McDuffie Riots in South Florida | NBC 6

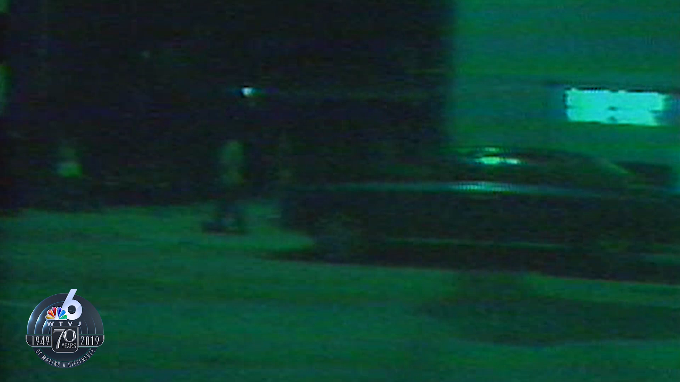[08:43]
This is Coconut Grove, the black area of the main highway looking like a combat zone. Store windows broken and merchandise looted. Cars overturned.